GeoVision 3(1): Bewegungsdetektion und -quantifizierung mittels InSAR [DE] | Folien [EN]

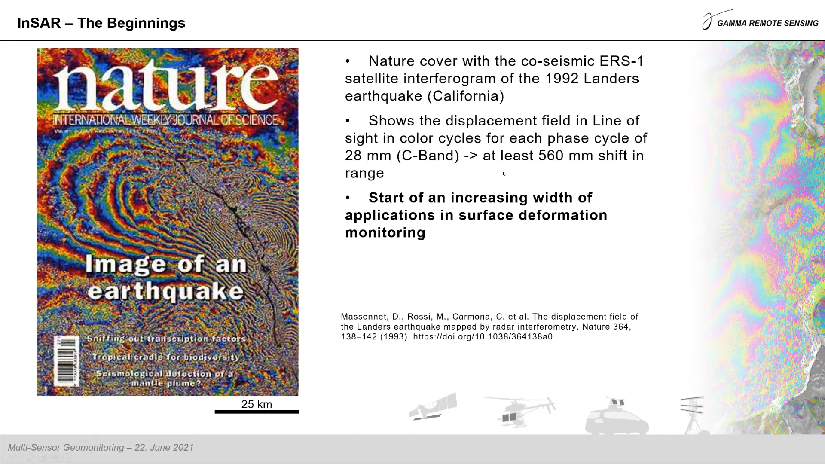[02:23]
Ausgehend von diesen ersten Resultaten wurden die Auswertmethoden seither immer verfeinert und auf verschiedenste Anwendungsbereiche erweitert. Das Grundprinzip hingegen blieb immer gleich. Dieses funktioniert so, dass ein Sensor beim Überflug Radarwellen in einem sehr engen Frequenzbereich aussendet und die zurückgestrahlten Echos wieder empfängt.
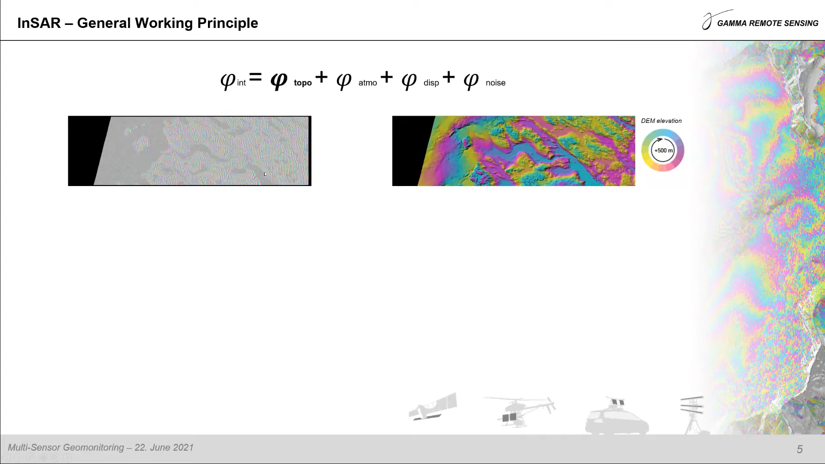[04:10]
topografische Phasenkorrektur berechnet und vom initialen Interferogramm, hier links dargestellt, abgezogen. Das Resultat erscheint nun deutlich ruhiger.
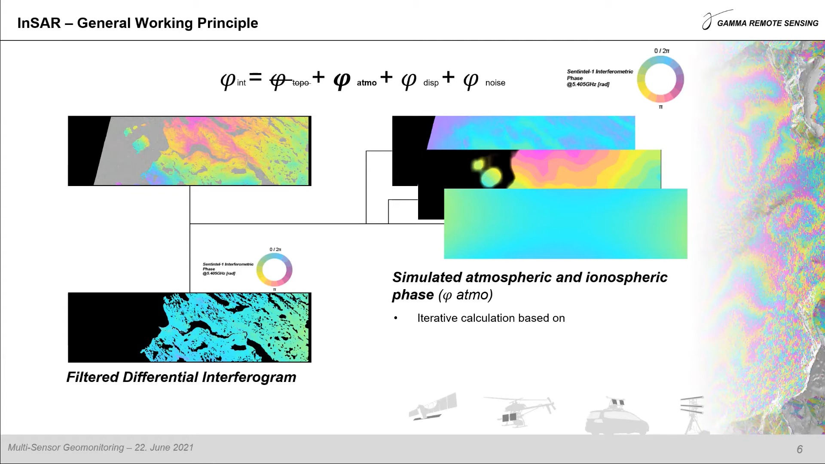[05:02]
die wir beobachten wollen. Wenn nun die atmosphärischen Beiträge entfernt sind, lassen sich die Restphasen und das Rauschen durch das Verwenden von mehreren unabhängigen Aufnahmen weit reduzieren. Durch viele Aufnahmen lassen sich Zeitserien von Bewegungsverläufen einzelner Punkte am Boden aufzeigen. Im Beispiel oben rechts sind die saisonalen Hebungs- und Absenkungsbewegungen durch Gefrier- und Tauzyklen im arktischen Permafrost gezeigt.
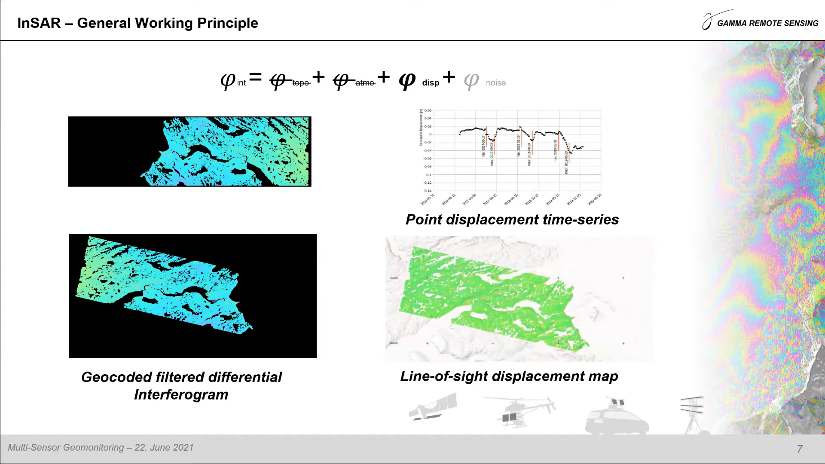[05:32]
Wenn die Resultate fertig gefiltert und prozessiert sind, werden die Deformationskarten schließlich von der Radargeometrie in die gewünschte Kartenprojektion umprojiziert.
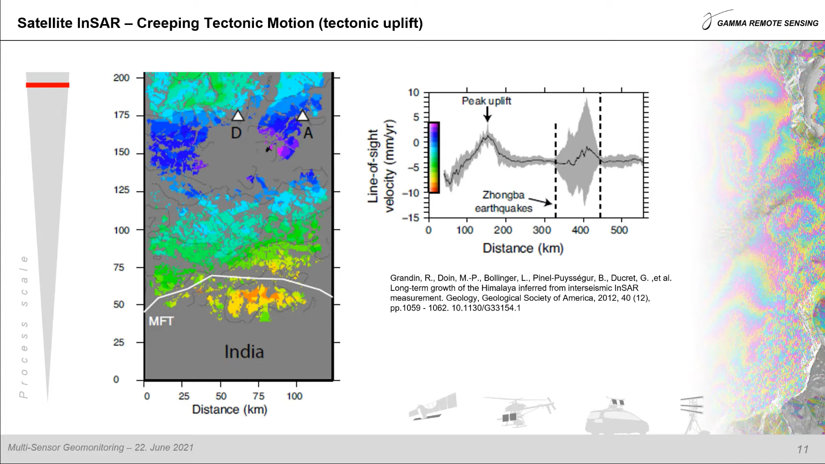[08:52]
Und diese stammen meist von unabhängigen Methoden wie vielfach GNSS oder eben bodengestützte Nivellements. Mit diesen werden die Modellparameter geeicht und Daten entsprechend prozessiert und kalibriert. Weit einfacher zu erkennen sind Deformationen im Zuge von raschen Entladungen von Spannungen der Erdkruste. Wie im eingangs gezeigten Beispiel des Landers-Erdbebens lassen sich Oberflächendeformationen durch den Vergleich von Radaraufnahmen kurz vor und kurz nach einem Erdbeben sichtbar machen. Dies ist wichtig für das Verständnis der seismisch aktiven Zonen.
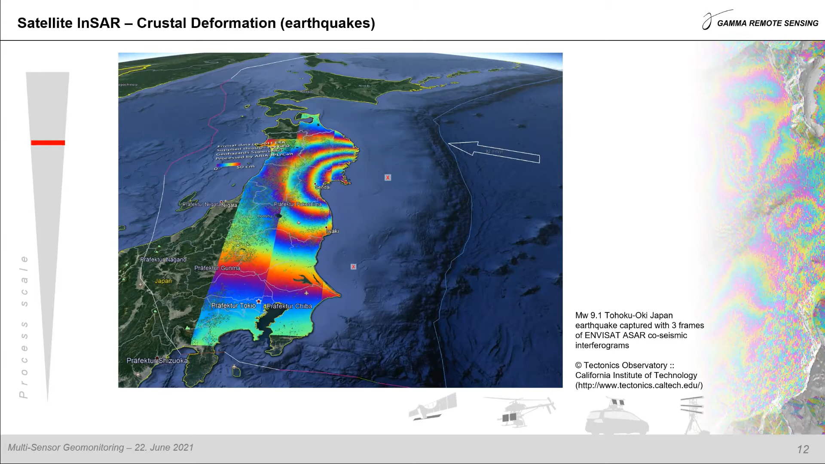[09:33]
Und hier im Beispiel ist es das Fukushima-Erdbeben bei Sendai gezeigt, das mit Envisat-Daten abgebildet wurde. Hier sind nun zwei Beispiele von menschgemachten großflächigen Bodenbewegungen dargestellt.
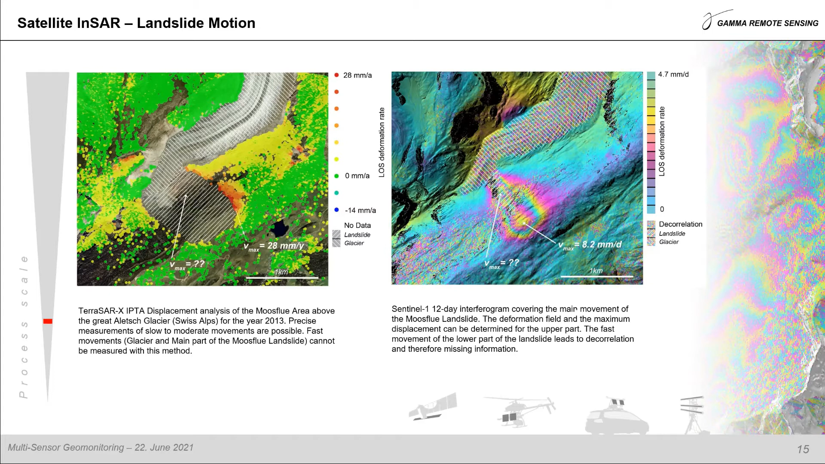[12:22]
Diese Lücken können wie analog zum Beispiel des Erdbebens mit einem einfachen Interferogramm aufgefüllt werden. In einer kurzen Betrachtung sieht man deutlich diese großen Bewegungsbeträge. Und hier im letzten Beispiel zeige ich die Bewegung einzelner Gebäude bzw. einzelner Punktstreuer hier in einem Hafenbereich bei Funabashi in Japan.
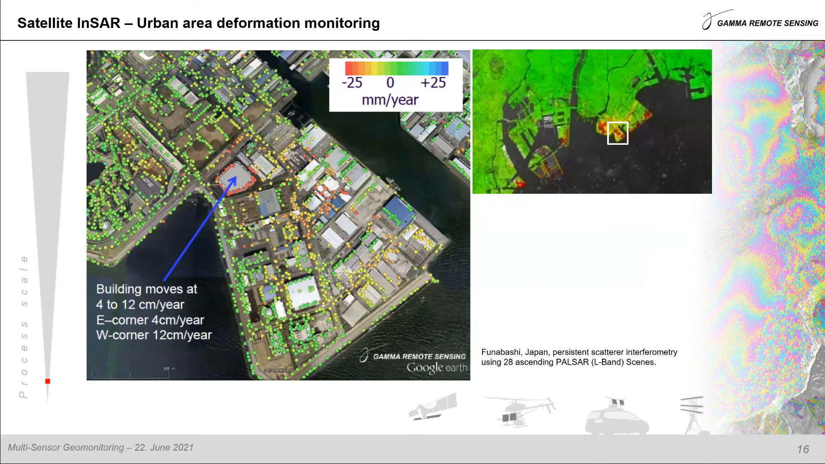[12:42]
Das zeigt die Möglichkeit der Bewegungsdetektion von sehr kleinen Prozessräumen. Die längst nicht abschließende Liste aus Beispielen zeigt das breite Anwendungspotenzial der Methode. Die bestechendsten Pluspunkte sind die große räumliche Abdeckung und die Möglichkeit der retrospektiven Auswertung durch die immer größer werdenden Missionsarchive.
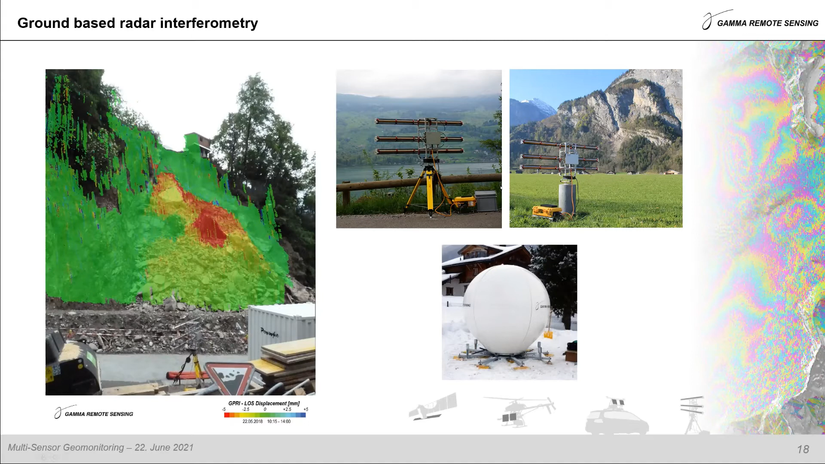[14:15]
Bei terrestrischen Systemen kann man zwischen Systemen mit realer und solchen mit synthetischer Apertur unterscheiden. Also Satelliten haben immer, wie gezeigt, eine synthetische Apertur. Da die Bildauflösung in Azimut durch die Größe bzw. Länge der Antennen bestimmt wird, gibt es Grenzen in der Praktikabilität. Bei synthetischer Apertur kann man aber bei gleichbleibender Länge die doppelte Auflösung erzielen.
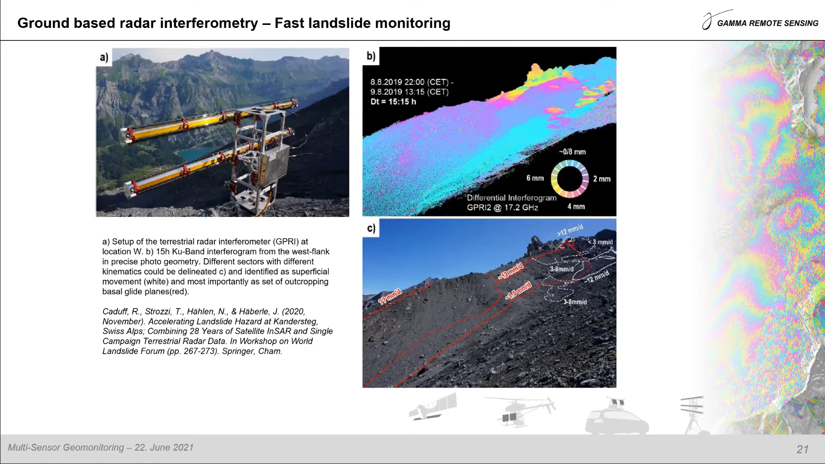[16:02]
In diesem Beispiel hier konnten wir in einer Spezialkampagne bereits nach mehr als 15 Stunden mehrere Gleitflächen an der Flanke des Spitzensteils oberhalb des Öscheninsee bei Kandersteg detektieren. Ein weiteres Anwendungsgebiet liegt im Bewegungsverhalten der Schneedecke. Lawinendetektion ist hier ein Stichwort. Da gibt es auch andere Radarsysteme, zum Beispiel Dopplerradare, welche zuverlässig Lawinenabgänge detektieren. Auch lassen sich teils Lawinenabgänge in Satellitenradaraufnahmen erkennen.
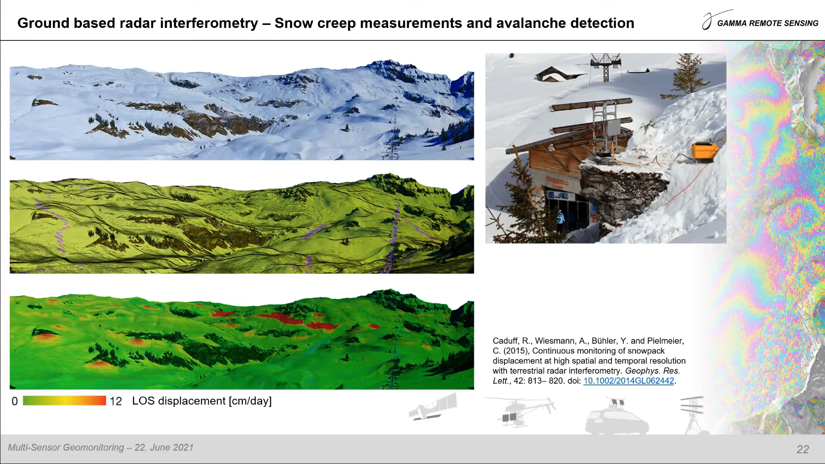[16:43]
Aber nur mittels interferometrischer Information, hier im Beispiel mit bodengestützter Radarinterferometrie, lassen sich bei Gleitschneesituationen die Deformationsfelder vorgängig zu Lawinenabgänge teils vermessen. Sind Bewegungen jetzt noch schneller, also zum Beispiel bei Vibrationen von künstlichen Strukturen, kann ein interferometrisches Radar auch dazu verwendet werden, diese zu messen. Dafür nimmt es aber kein Bild mehr auf, sondern schaut starr auf eine Richtung und nimmt Messungen in großer Frequenz auf.